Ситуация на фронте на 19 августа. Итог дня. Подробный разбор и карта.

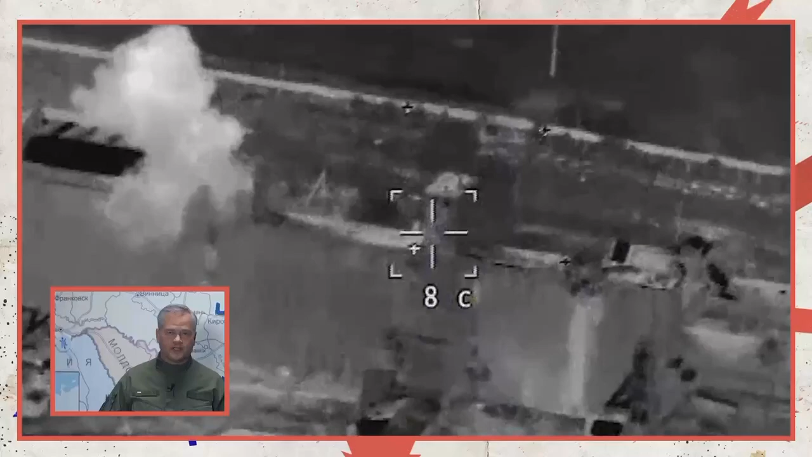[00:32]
Ударами высокоточным оружием по скоплениям живой силы и военной техники 18-го батальона 35-й бригады морской пехоты ВСУ
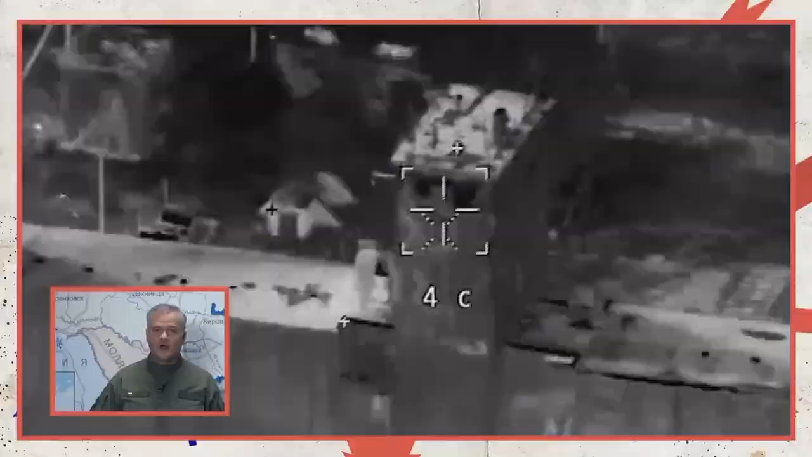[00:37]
в районе Белая Креница и Великая Артакова